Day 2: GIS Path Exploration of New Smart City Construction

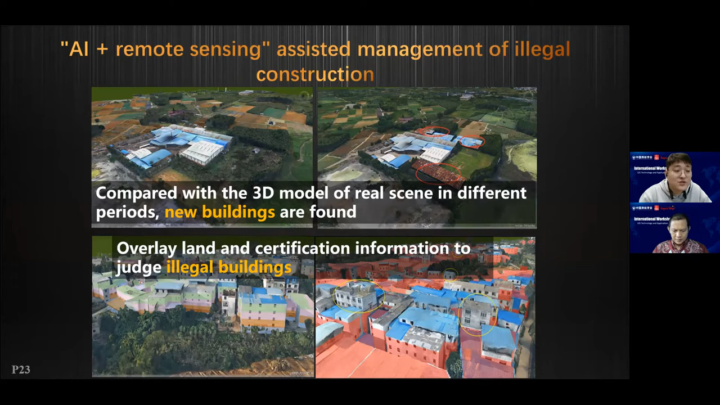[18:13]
based on the AI, we can find the new building. And we can overlay the new building with the land and certification information to judge the illegal buildings. So based on the AI and oblique photogrammetry data, we can easily find the illegal buildings.